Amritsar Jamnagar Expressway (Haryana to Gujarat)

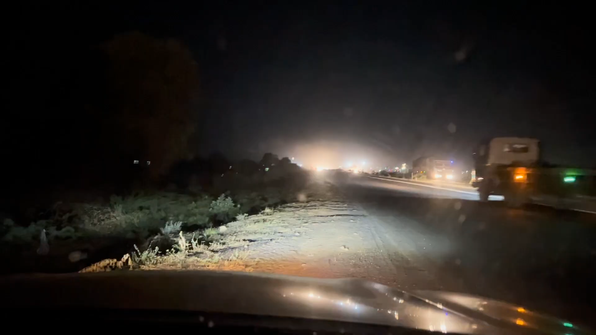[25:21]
तो मैं दिखाता हूँ, ये देखिए कुछ नज़र नहीं आ रहा है। तो बस एक लू ब्रेक के लिए रुके थे, तो अभी निकल रहे हैं, तो वहाँ पहुँच कर ही दोबारा कनेक्ट करूँगा आपसे।